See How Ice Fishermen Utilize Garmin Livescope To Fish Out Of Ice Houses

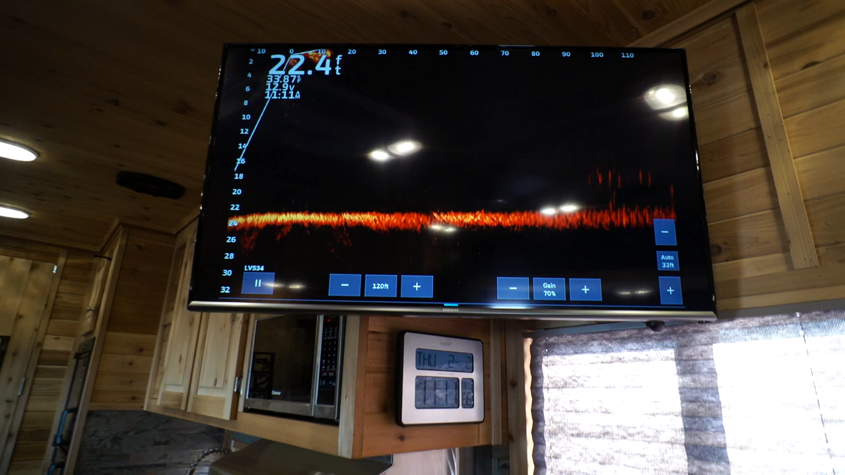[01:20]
On screen: depth 22.4 ft
If you look here on the TV actually, so that's my bait right here that I'm lifting up right there.
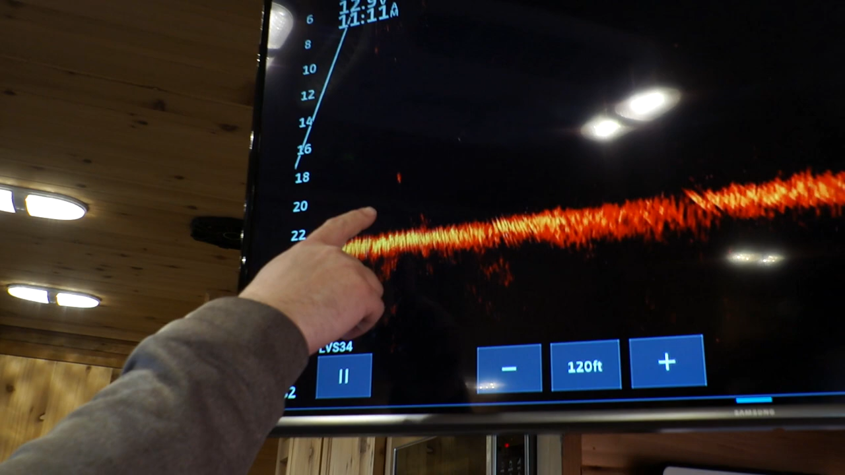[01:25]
And then when Scott lifts his, his is right there. So we're actually able to watch both of us on the TV.